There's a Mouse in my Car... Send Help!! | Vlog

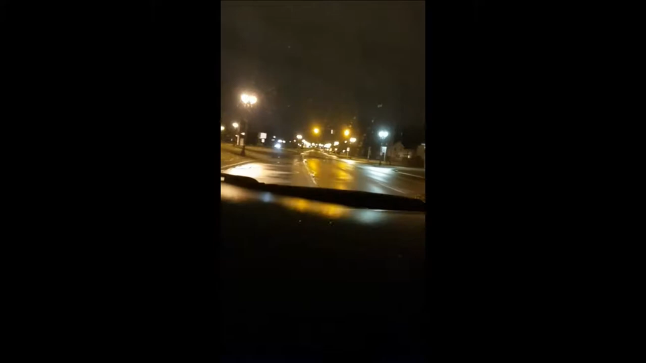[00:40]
But watch right by my wiper blade. You can see a little thing popping up. Oh, there it is again.